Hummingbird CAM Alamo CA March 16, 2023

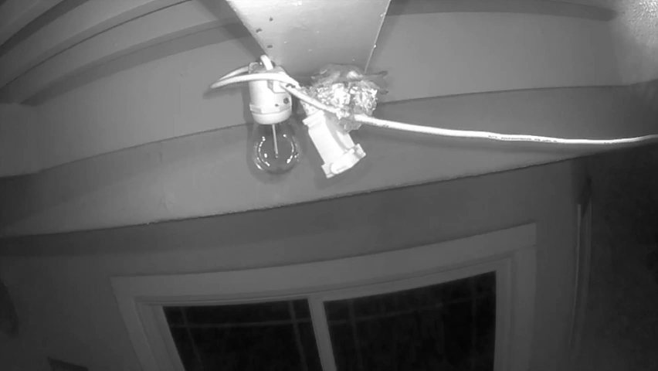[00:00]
Here it is, March 16th at 5.10 in the morning, and Mama Bee is sleeping quietly. I don't know why I get up that early, but that's besides the point. But she's resting, and her babies are under her, fast asleep.